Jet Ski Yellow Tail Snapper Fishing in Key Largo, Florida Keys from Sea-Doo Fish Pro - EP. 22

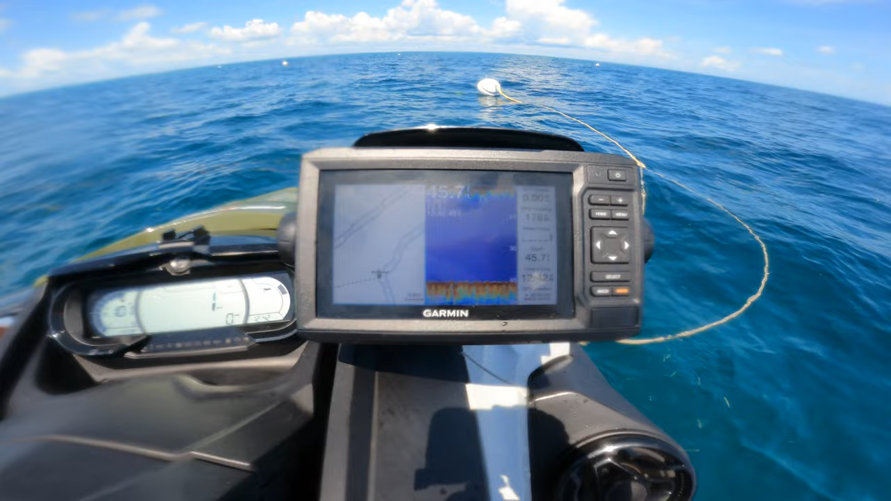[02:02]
We're about 46 feet. Which is probably a pretty good depth for what I'm looking for, just some fryers, and let's see what happens.